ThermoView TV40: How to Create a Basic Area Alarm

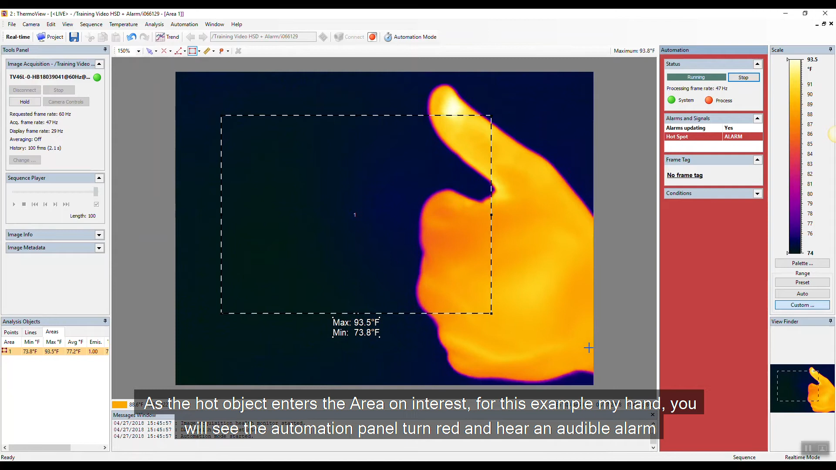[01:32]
On screen: max 93.5°F, min 73.8°F, scale top 93.5°F, scale bottom 74°F
you'll see the Automation panel turn red and hear an audible alarm.